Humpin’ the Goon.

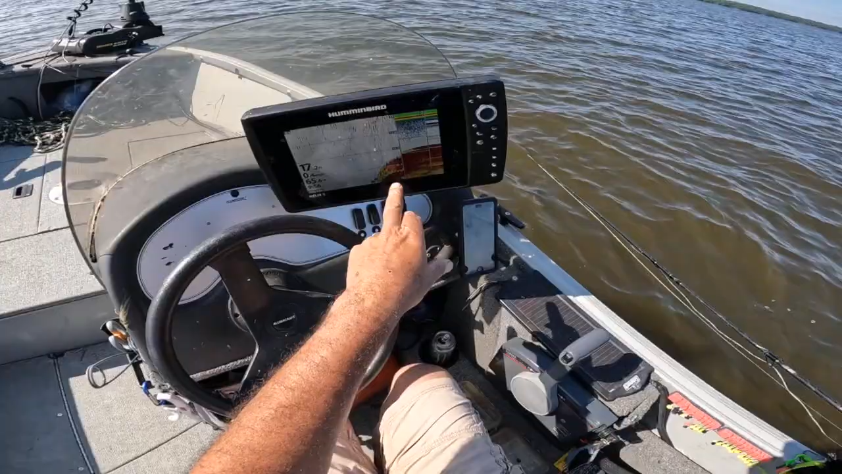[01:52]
I caught two straight off the bat and then didn't get a touch for 10 minutes. So I'm going to have moved along and I'm marking stuff right on the top of this reef here. So it shouldn't be too long before I get a bite, hopefully. Maybe get something decent size. But this looks promising.
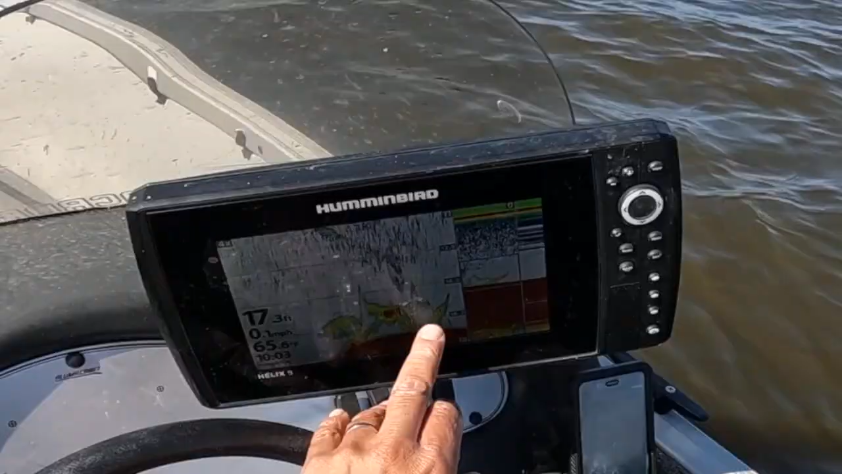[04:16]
On screen: depth 17.3 ft, water 65.6°F, speed 0.1 mph
That's my jig and that's the fish he just came up to grab it. He's gone way up. There's my jig.
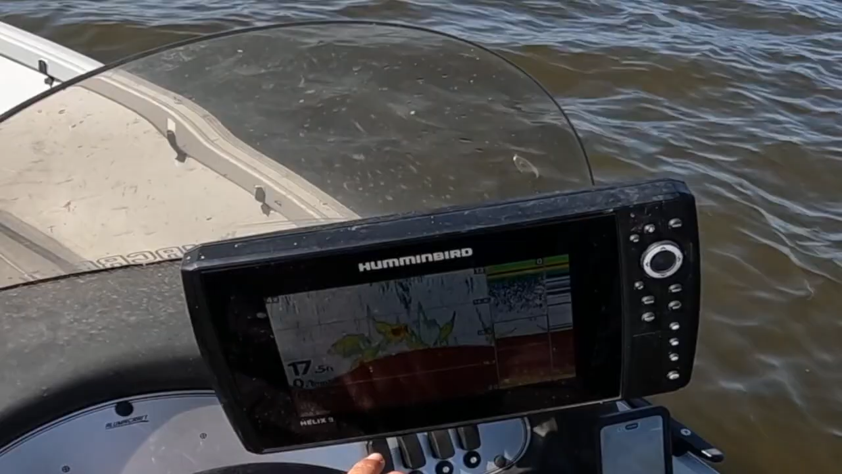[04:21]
He's coming. There. Got him. Oh, he's off. This is him right here. He just grabbed it. Come on. Oh, I missed him. He came flying off the bottom. Pulled up on my next spot. There's life down there. Let's see what happens here. I love doing this. Just hopping around the reefs. Really good. Good pastime.